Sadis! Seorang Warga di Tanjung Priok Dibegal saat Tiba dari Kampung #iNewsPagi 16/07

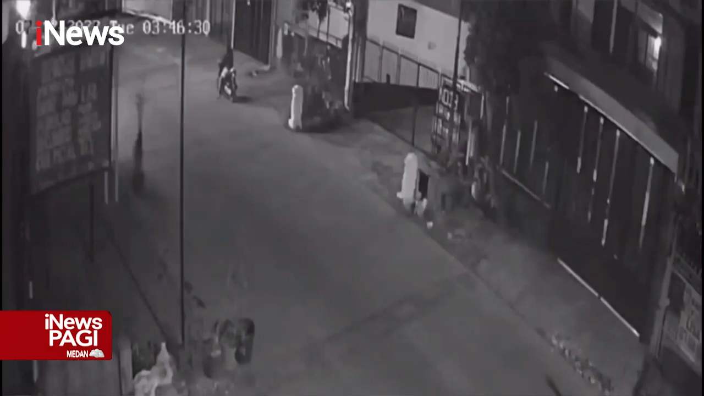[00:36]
Peristiwa pembegalan sadis yang terjadi di kawasan Kebon Bawang, Tanjung Priuk, Jakarta Utara ini terekam kamera pengawas.